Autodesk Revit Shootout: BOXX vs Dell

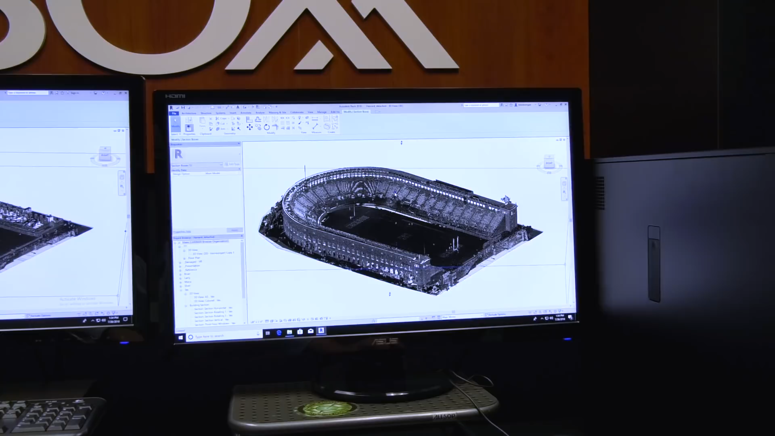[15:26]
You can see that I've clearly clicked on it and I pull down and it is not responding like it's supposed to.
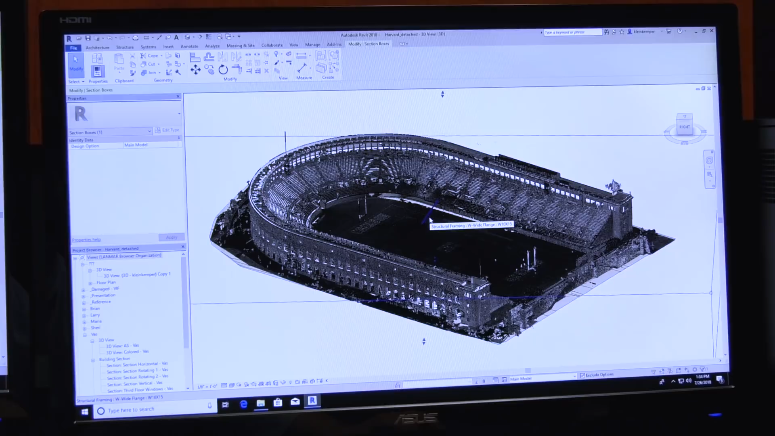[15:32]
So, and once again, it has gone from playing with, or what I was holding in the section box the entire time.
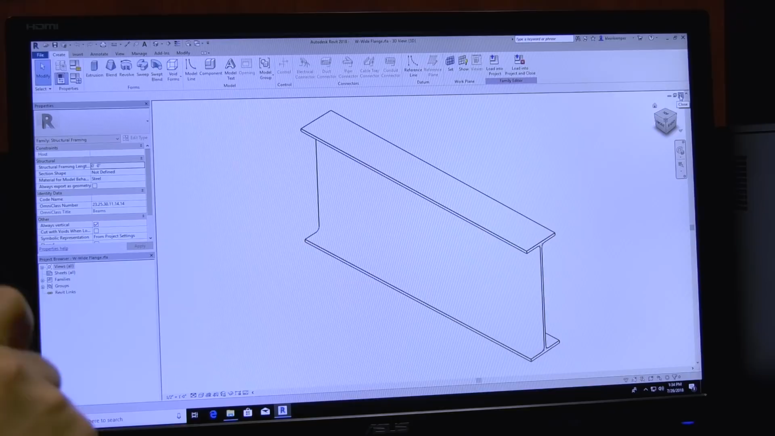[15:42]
Um, and it, it's apparently doing a stuttering thing where it ends up picking an object.
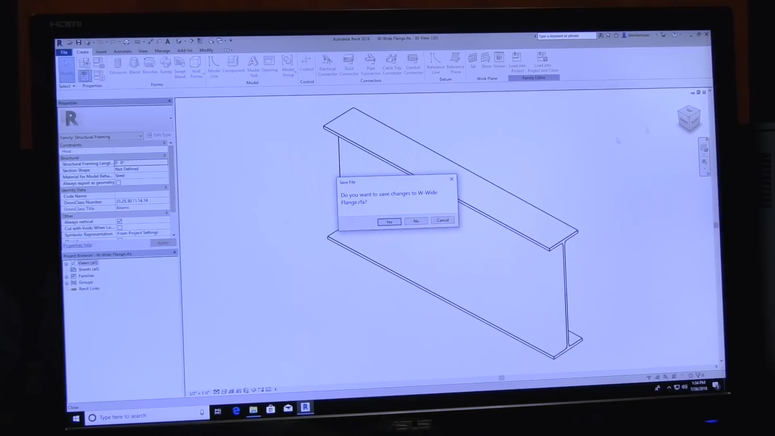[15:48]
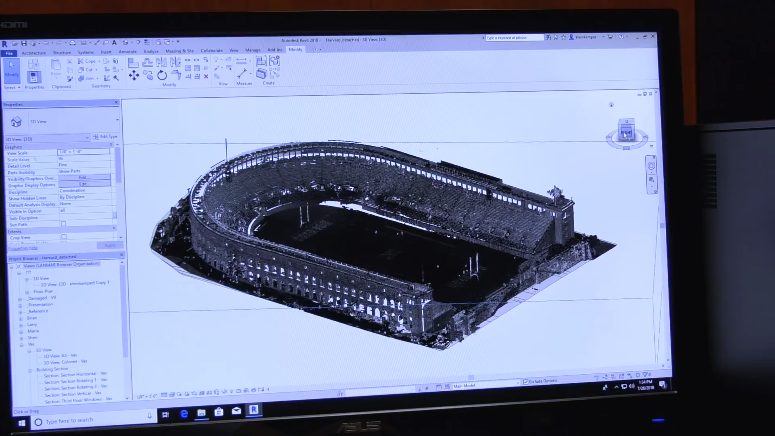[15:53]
So just to, now what I've found is, you know, you may have to go to a side view to where you're clearly not over the point cloud or anything else. Uh, and it's still not wanting to drag that section box.
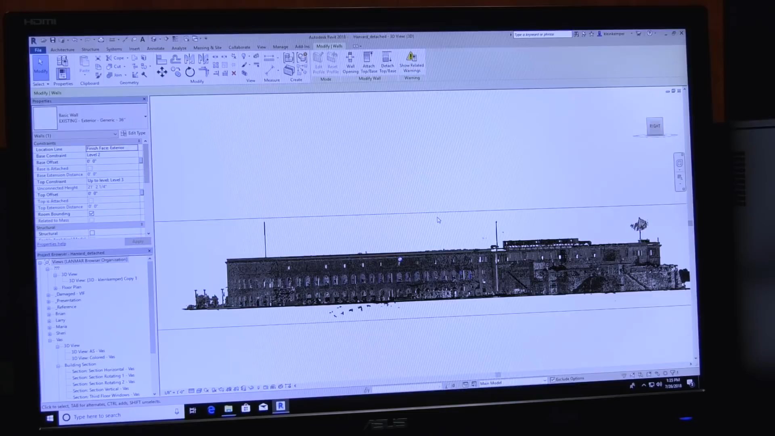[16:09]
So this is a clear problem for us as far as productivity, you know,